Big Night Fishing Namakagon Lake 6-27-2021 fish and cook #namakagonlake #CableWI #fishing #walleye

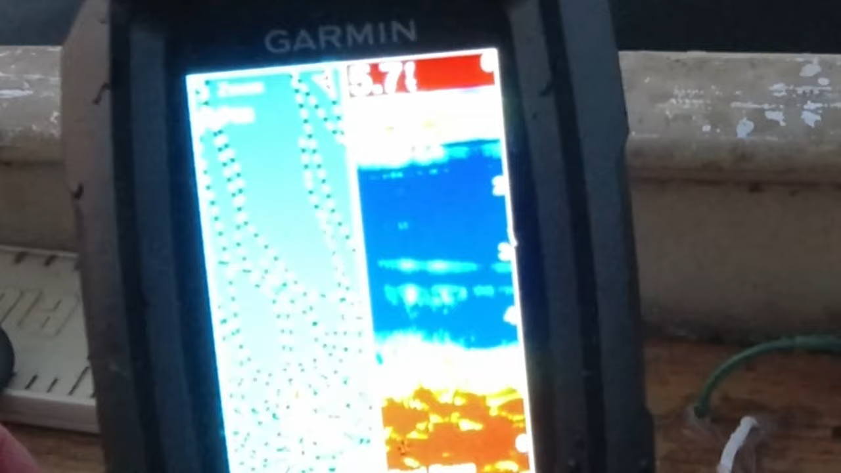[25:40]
Figures. Go down to show the camera and they stop marking. Mosquito.